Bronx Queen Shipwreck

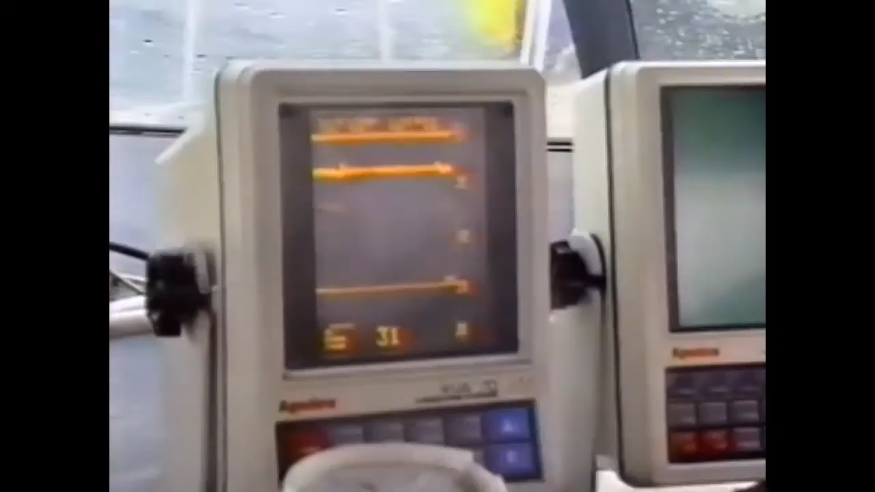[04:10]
After locating the wreck site with the FoxRide3's Loran and depth recorder, a marker buoy is dropped.